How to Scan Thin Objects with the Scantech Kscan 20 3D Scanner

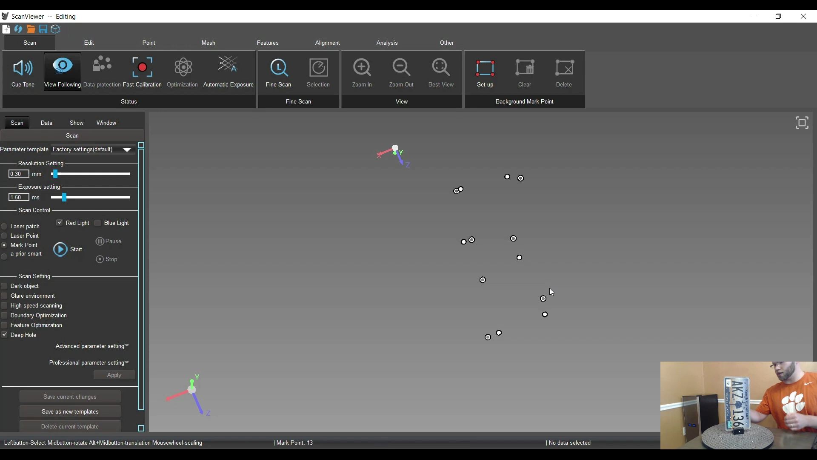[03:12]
it will not capture any data on those edges so we'll go and remove these targets from the side we just are using we just use those to kind of pre-lay everything out and give it some thickness for the placement of those targets I am going to leave this vice here but only for set the license plate on flip that over just so we're not picking up any additional targets so we're only going to use the
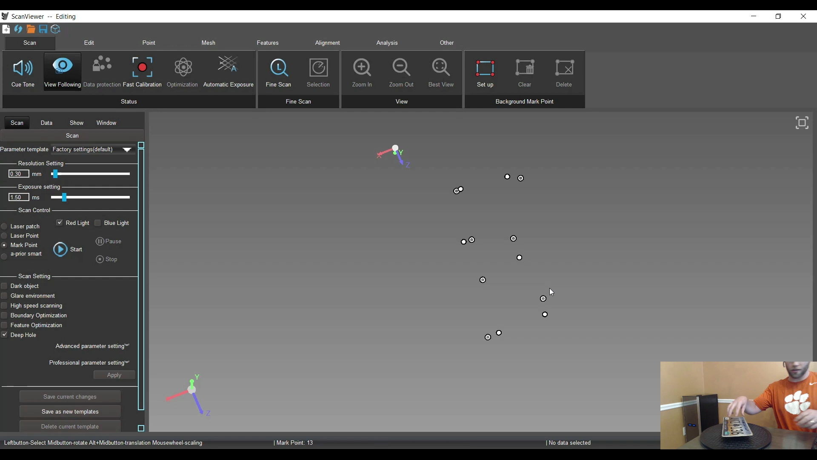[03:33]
targets that are actually on the license plate so I'll switch this over to laser patch so we can actually do our scanning currently I have the resolution set to 0.3 millimeter and that's
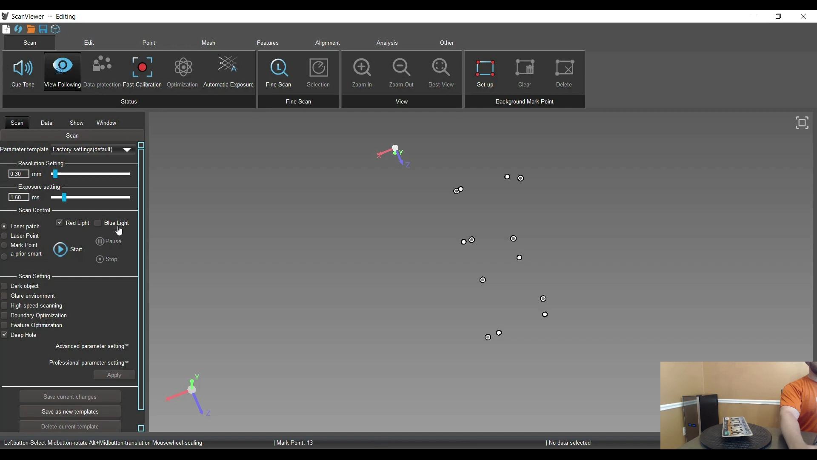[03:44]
to get decent definition on the edge if you go a higher resolution you'll get even better definition so we will start scanning
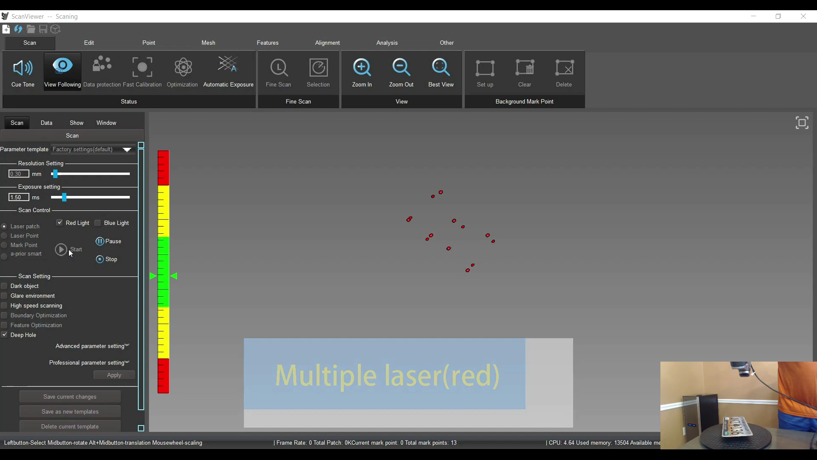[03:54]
zoom in zoom in
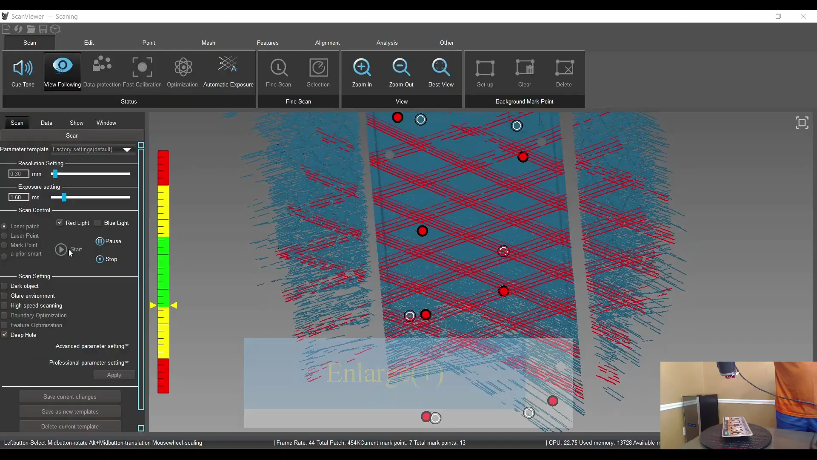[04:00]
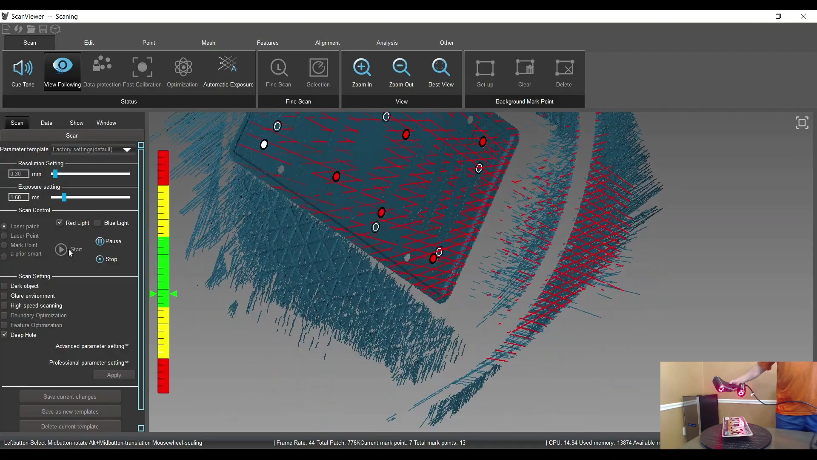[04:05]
save it from different angles to get good thorough data especially on that edge
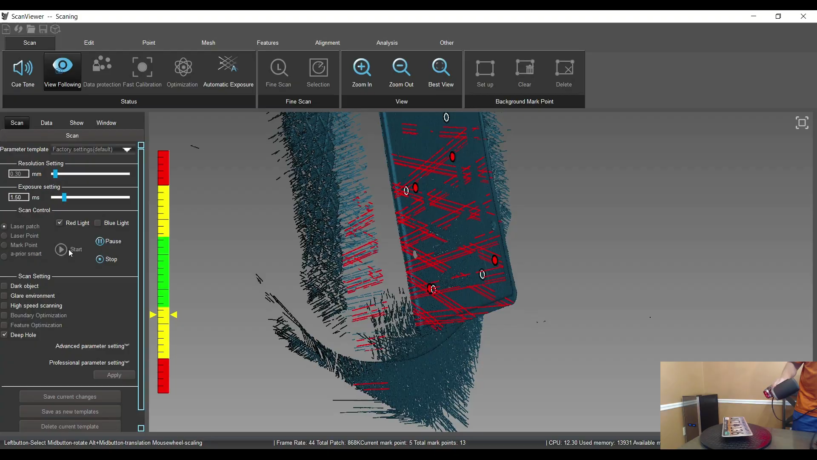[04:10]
the edge the edge is important to make this look good
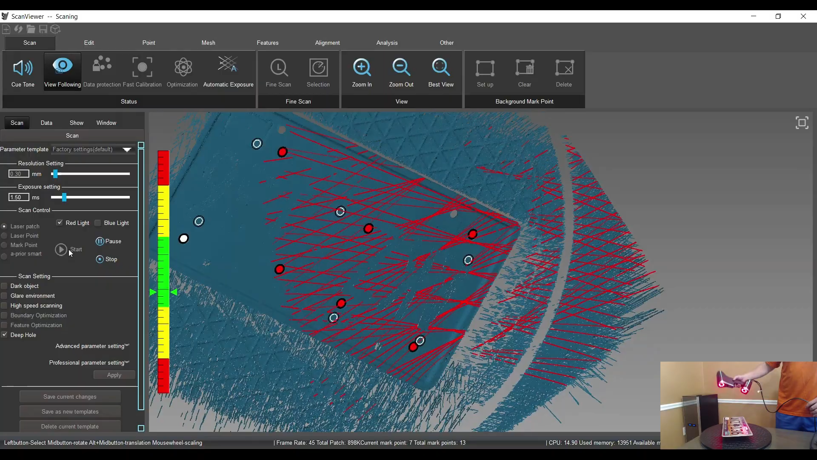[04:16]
let's just die again we just have targets on our object
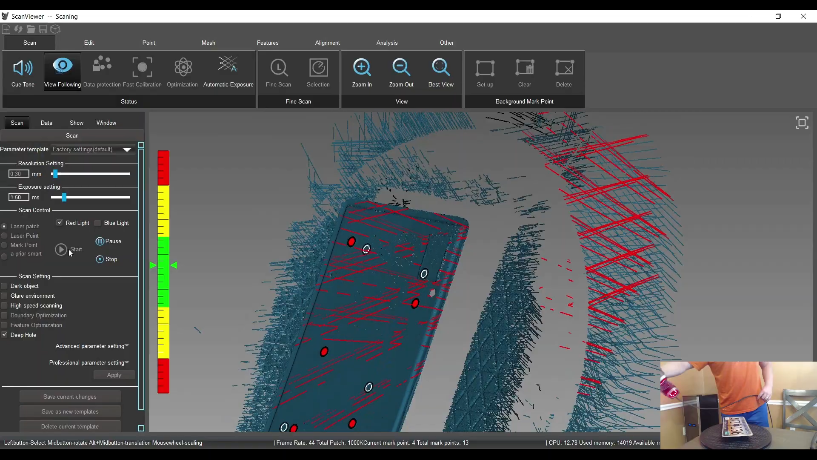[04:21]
with the case scan it's got a big field of view so you don't have that
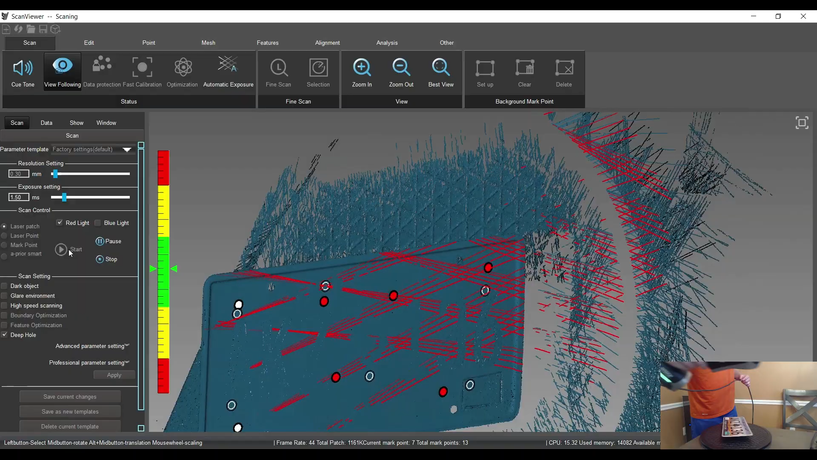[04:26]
have a ton of targets again like I said you don't really have to worry about vibrations so I can just
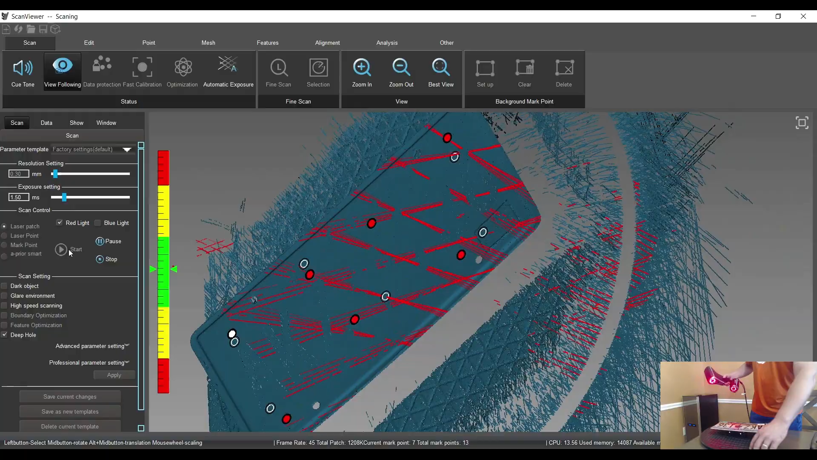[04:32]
turn this guy technically I could probably hold it in my hand but this is easy
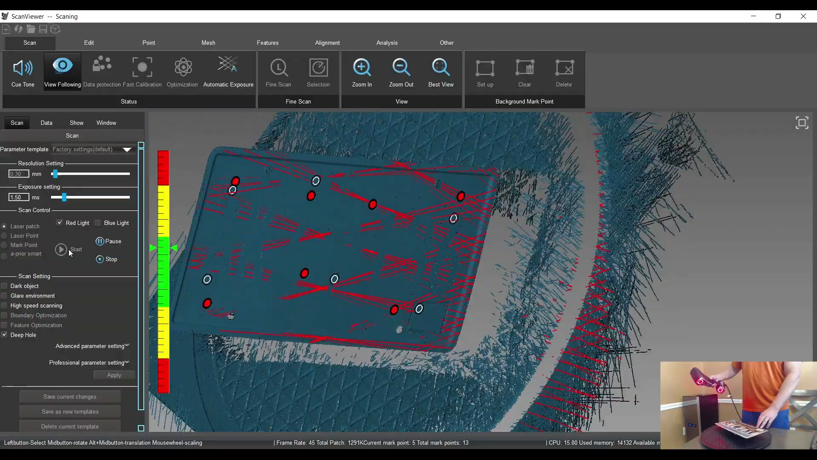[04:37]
if the case can you need to see it needs to see four targets at any time to keep positioning properly
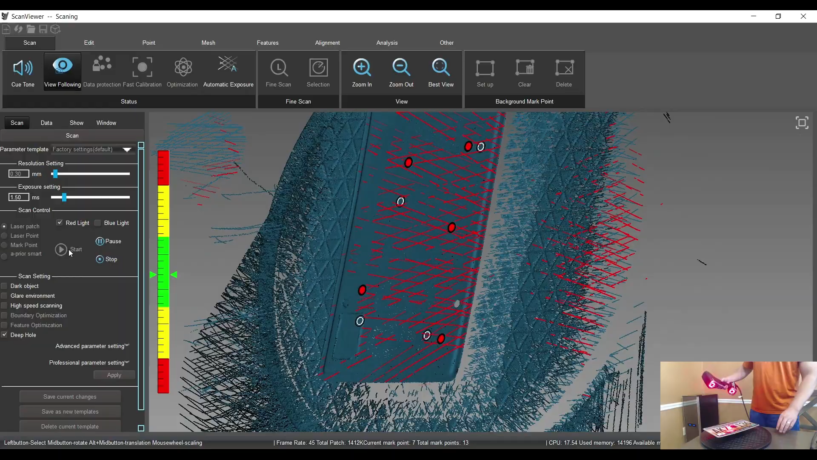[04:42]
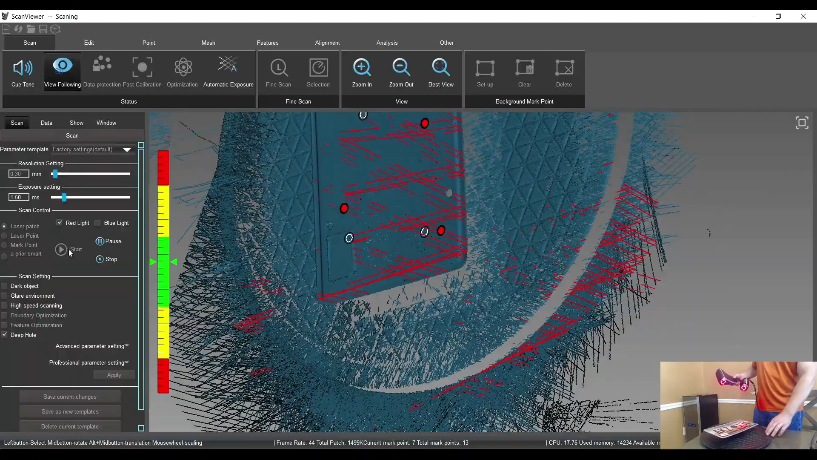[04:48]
all right so that's probably getting close to being good
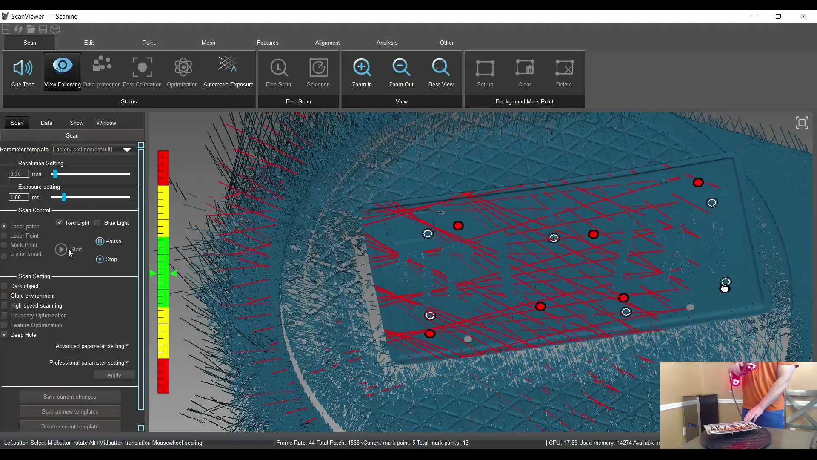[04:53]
go over just one more time just to make sure we got some good coverage all these edges
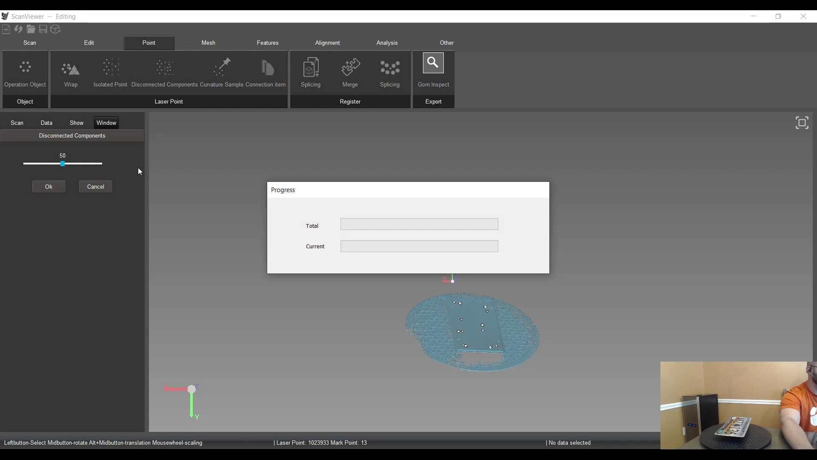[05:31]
that one more time it selects the plate that's okay we'll just reverse it
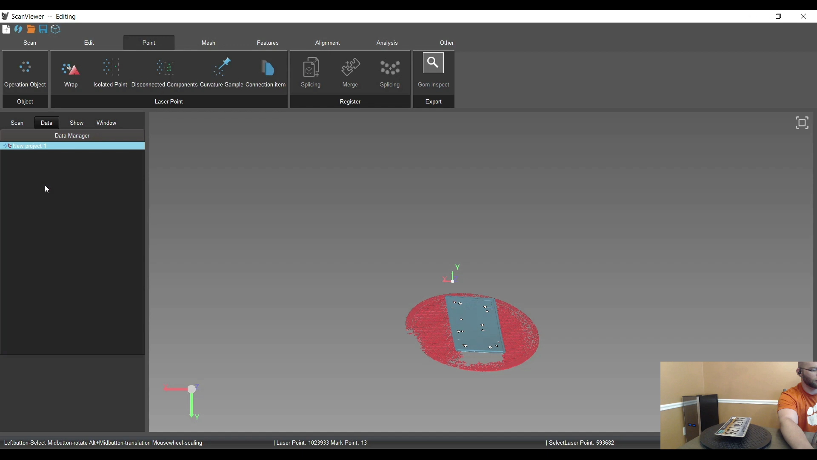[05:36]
delete everything else so that's the raw data looks pretty good flip this guy over